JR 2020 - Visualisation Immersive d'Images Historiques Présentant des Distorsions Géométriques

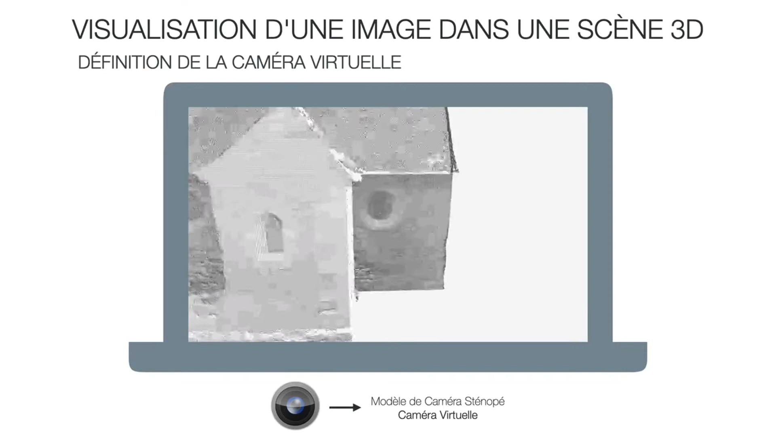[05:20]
A view camera allows the user to move through this scene. This camera is generally rendered with the traditional graphics pipeline, which applies a pinhole camera model for the rendering of the environment.
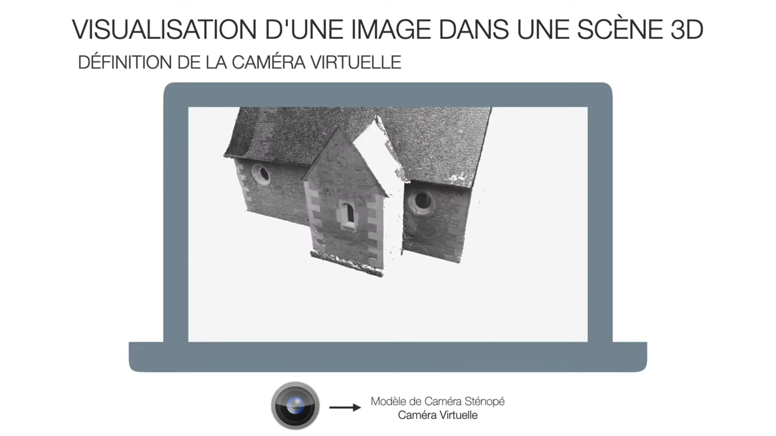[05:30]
On the other hand, a historical camera is an estimate of the camera that was used to take the historical image.
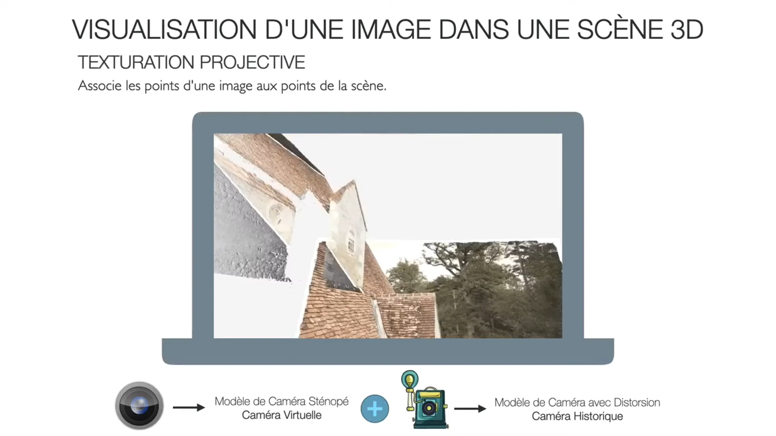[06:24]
A wider zoom allows the visualization of the 3D model around the photograph, which may be shown as extra context. Within this case, the image is understirited, and the result will be a non-rectangular shape due to the distortion handling. In this example, we can see a pincussion distortion on the photograph when the distortion is considered.
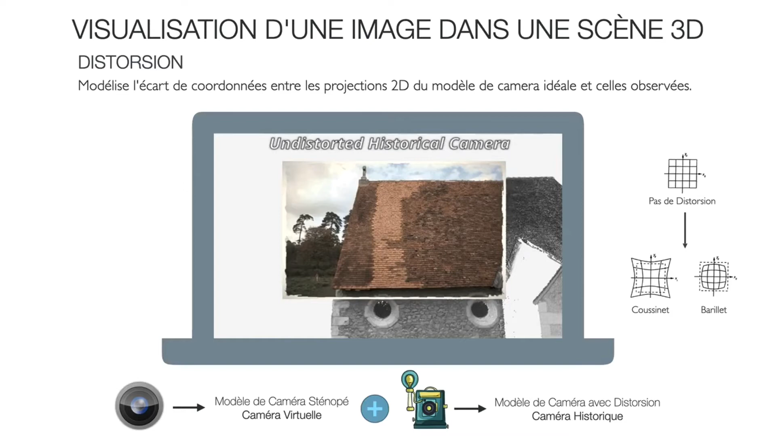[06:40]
Distortion can be better examined when we zoom out and imagine there is an infinite sensor in the historical camera.
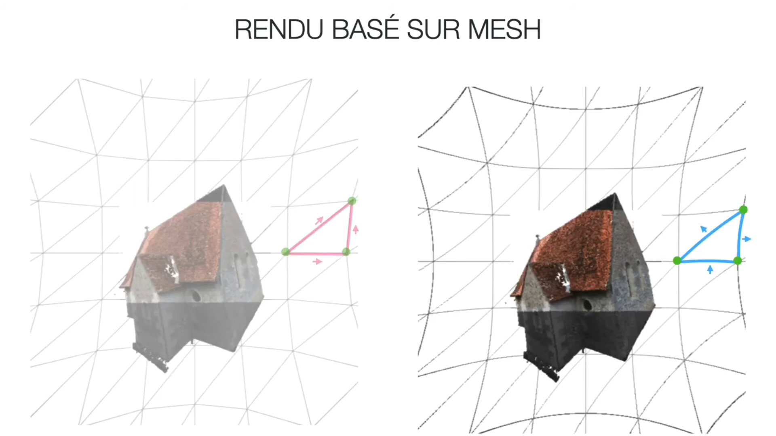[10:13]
here we have used a wireframe tessellated plane in front of the viewed scene. Instead, we propose to use another rendering approach for this type of geometry, where both vertices and edges in the triangle are distorted. This is a two-pass rendering technique known as render to texture.
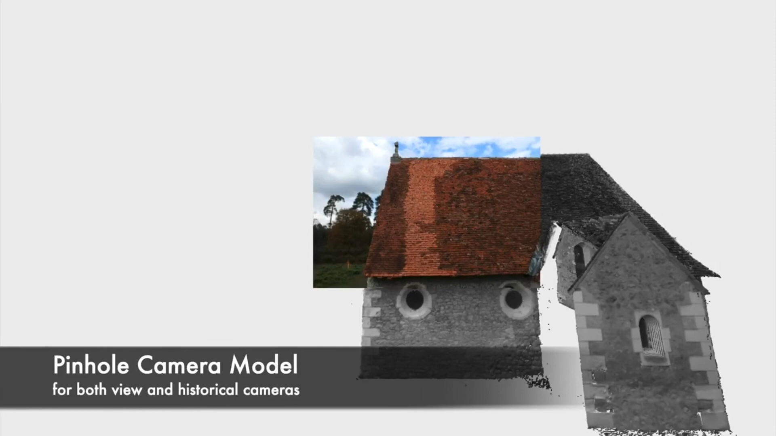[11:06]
If the distortion model is not considered, then the view camera and the historical camera can use a pinhole camera model.
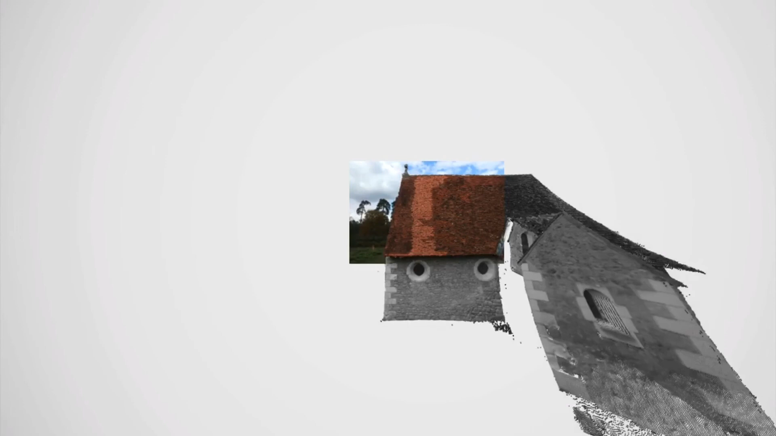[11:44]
Our method uses the distorted model for both view and historical cameras.
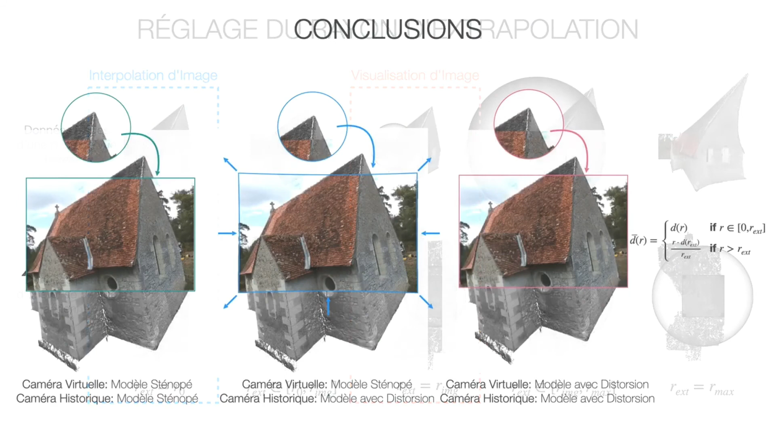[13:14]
In summary, we propose a method that enables the camera used in the 3D environment to inherit and extend the distortion model from the camera sensor that was used to take the historical photograph. Therefore, this method provides a formal procedure for achieving a 3D visualization of historical images that present geometric distortions on scenes composed of triangular meshes or and point clouds.
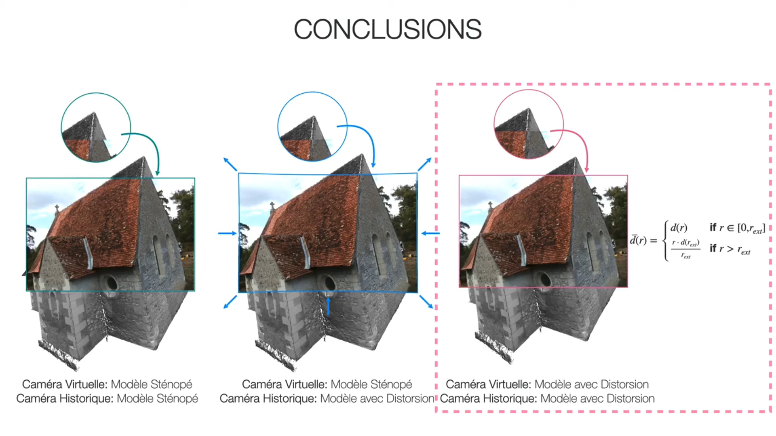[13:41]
Our main contribution is the definition of the extended distortion model for the view camera. The proposal of the use of two different rendering